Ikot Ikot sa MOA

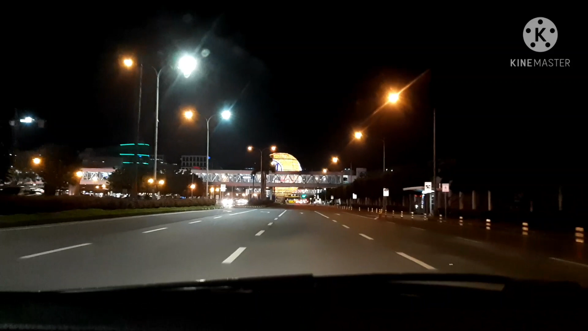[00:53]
MOA mga pangga. Dito na tayo sa My Globe. Mga pangga, dito sa MOA ang dami ng tao,
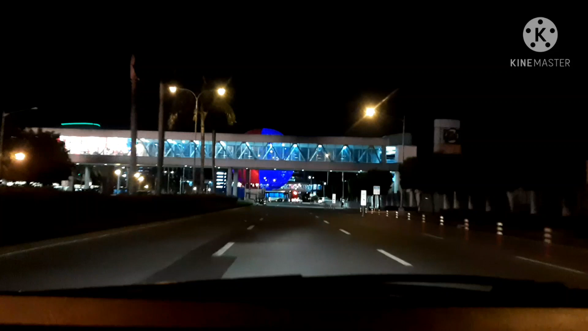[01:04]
dami ng pumapasyal dito, parang wala nang COVID yata dito ah. Yan mga pangga, yan ang Globe, ang ganda oh.
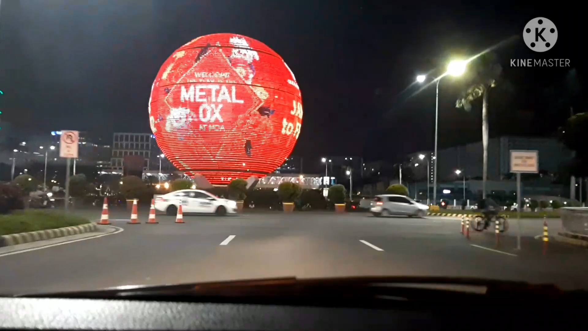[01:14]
Wow, what a color.
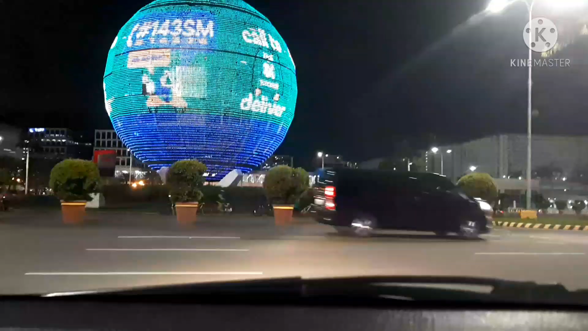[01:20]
Daming nagbabike din dito mga pangga, nakatambay sila dito oh, mga nagbikers sila oh,
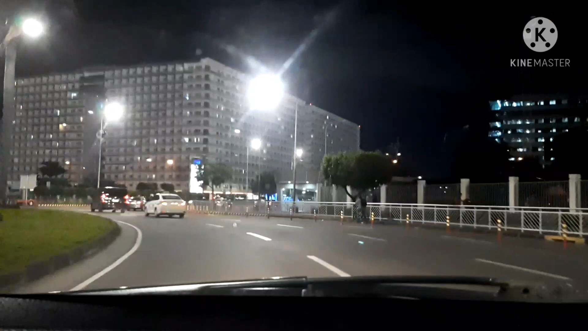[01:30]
nagbabike sa loob. Iiko tayo mga, papasok tayo doon sa Pacific Drive.
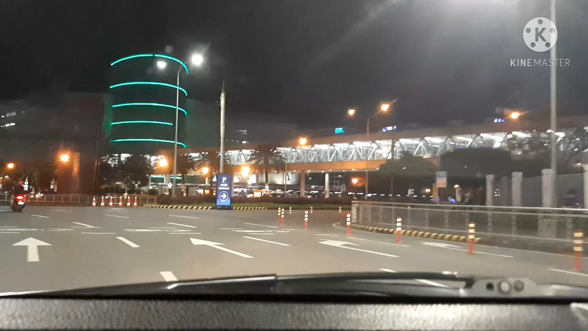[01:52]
Papasok tayo mga pangga sa Pacific Drive sa may mismong Mall of Asia. Ang dami nang namamasyal dito mga pangga, lalo na doon sa may Bay Area, sa may tabing dagat, napakaraming tao doon.
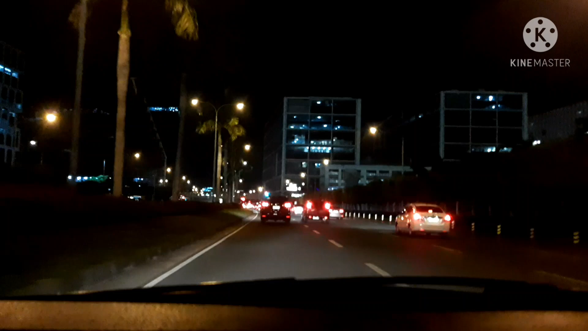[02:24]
May mga yung Ferris wheel nila gumagana na pala yung mga pangga, may tao na kanina nakita ko kanina. Ikot tayo dito sa MOA mga pangga. Alam niyo mga pangga, kanina pa ako dito mga pangga, hindi ako naalis-alis dito. Ang booking dito puro pang malapitan lang, so matagal, kaya
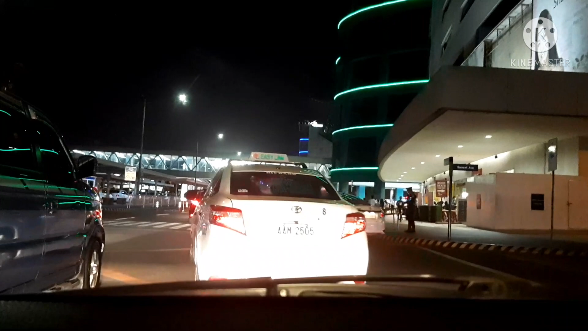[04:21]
marami ng tao dito mga pangga. Nakita nyo ba yan nasa tabi? Oh, napakarami na nila.
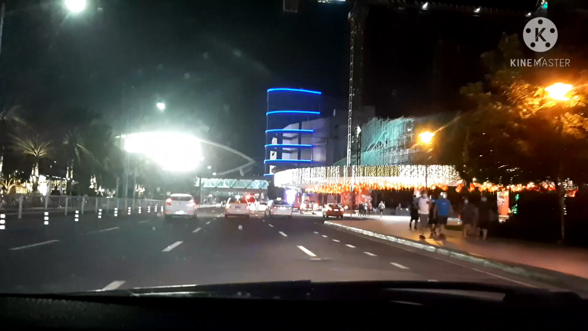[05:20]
daming nagpa-picture sa may logo ng MOA. Oh.
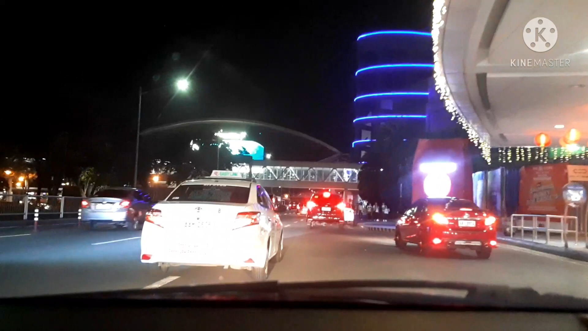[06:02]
Yan mga pangga. Maraming tao pero walang booking mga pangga. Marami na kasing ginagawa dito, ang dami nang tinatayo dito mga pangga kaysa dati.
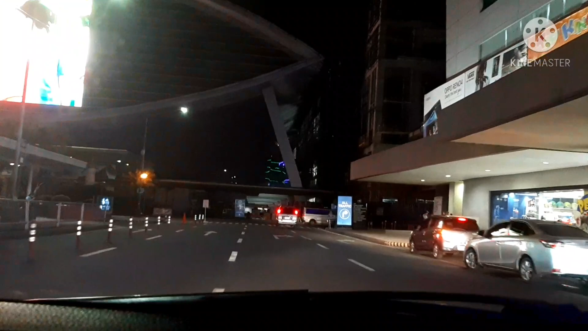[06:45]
Ito, bagong building ito mga pangga.
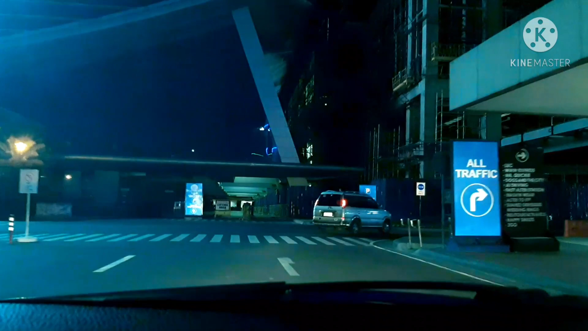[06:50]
Oh. Bagong building ginagawa pa mga pangga.
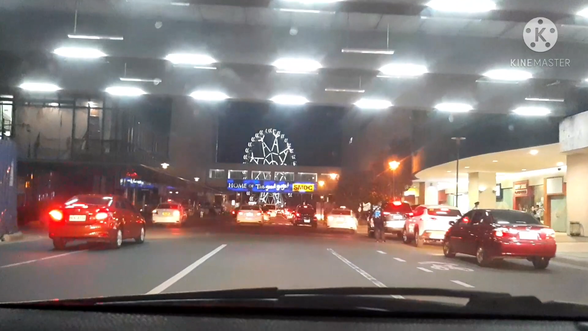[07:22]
Pangga, nandito tayo sa may SMX. Yan, SMX po yung nasa kaliwa mga pangga. Tinaman, dami-dami pang gustong mag-park, oh, yung nasa kanan mga pangga.
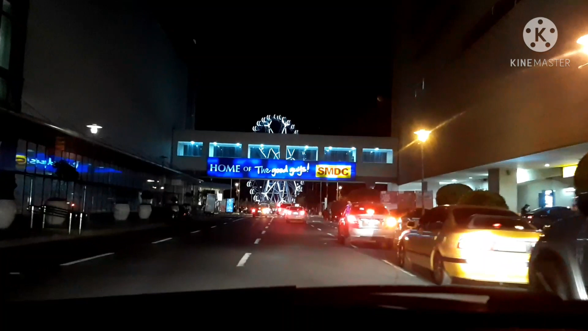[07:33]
Aakit ng parking po yan. Mamamasyal pa sila.
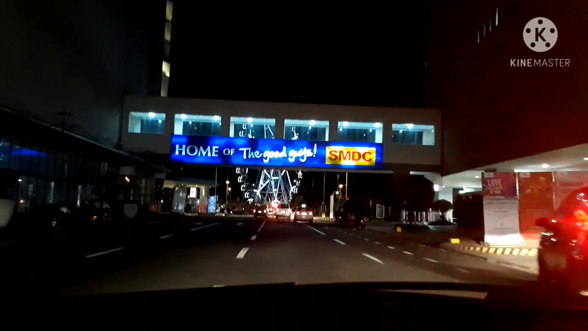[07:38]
7 o'clock na mga pangga.
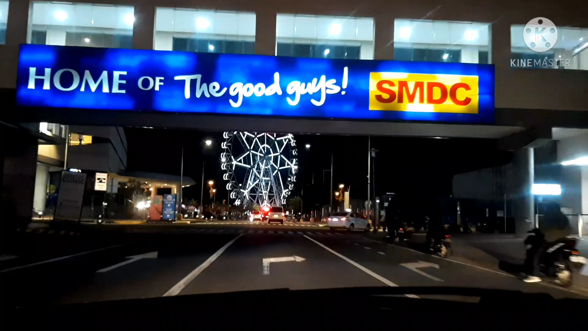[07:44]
Yan yung Ferris wheel mga pangga.